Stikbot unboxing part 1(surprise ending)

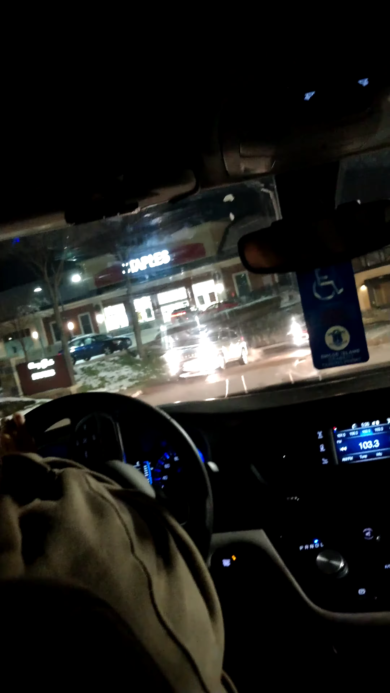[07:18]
we're driving right into Staples Park and there's Staples right there and so we're going to um stick bots